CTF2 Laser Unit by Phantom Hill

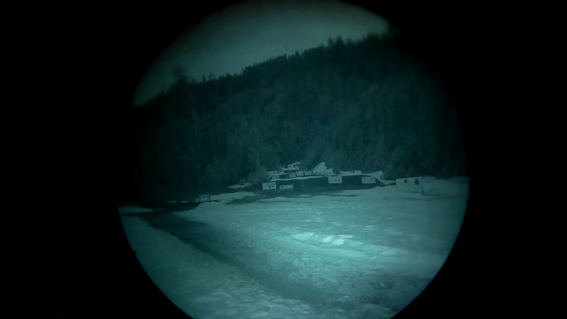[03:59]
And this allows you to take a Kiji head whether it is the three degree or the ten degree.
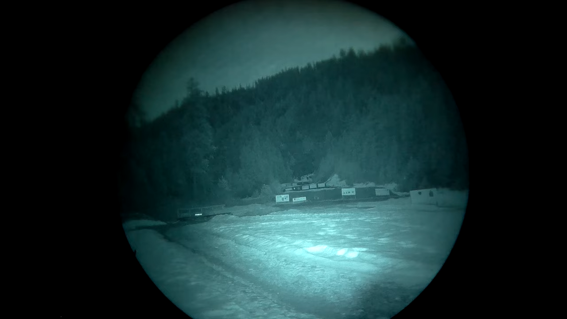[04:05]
And you can go ahead and you would take it off of your Kiji body it comes on. And you just thread this thing straight on there.
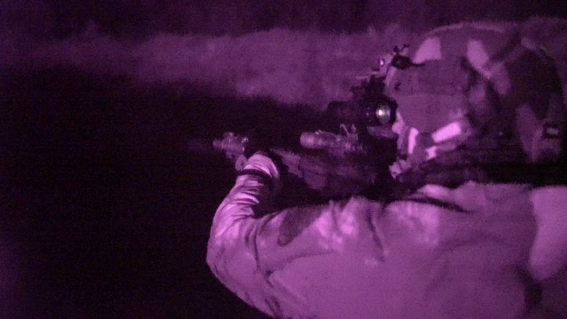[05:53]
With respect to pairing it with whatever infrared or visible light source you want. Which I think is really cool.